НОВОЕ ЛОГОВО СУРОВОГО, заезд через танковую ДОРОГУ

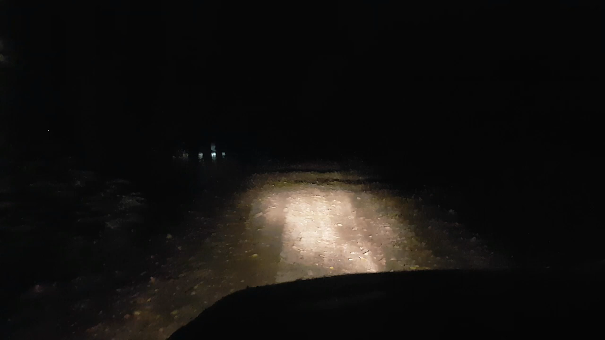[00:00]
как-то плохо видно саня люстры не хватает всем привет мы на танковой тут на новую точку едем в новое логово
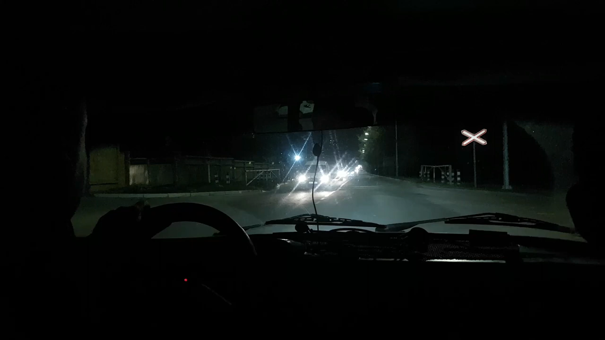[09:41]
Субтитры создавал DimaTorzok Все, вот она дарница с фонарями Мы доехали до этих светлых мест Всем пока, подписывайтесь Четверка скоро будет в оффроуде, да? Поедет в оффроуд, нет?